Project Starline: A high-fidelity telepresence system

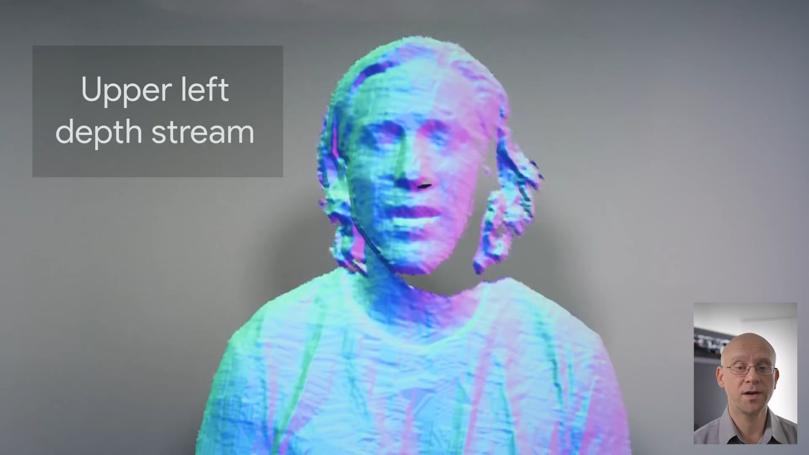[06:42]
The infrared backlight is used to carve noisy background data from the stereo images and provides a reliable boundary for stereo estimation, improving accuracy at silhouette edges, as you can see in this result.
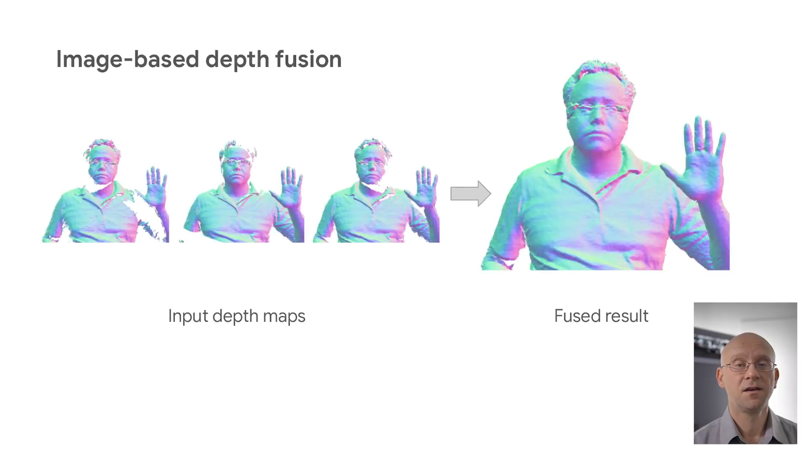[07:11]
A traditional volumetric fusion system would take these three depth images and fuse them in a voxel representation,